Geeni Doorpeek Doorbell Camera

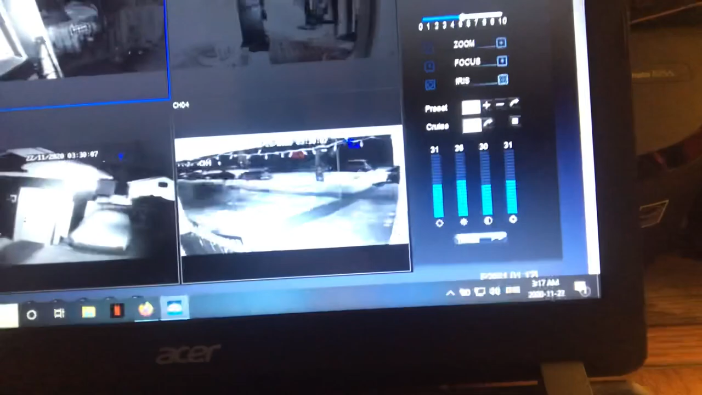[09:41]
That's the side of the house. That's the front porch, front yard, backyard. There's the poor little Miata and its car cover covered in snow.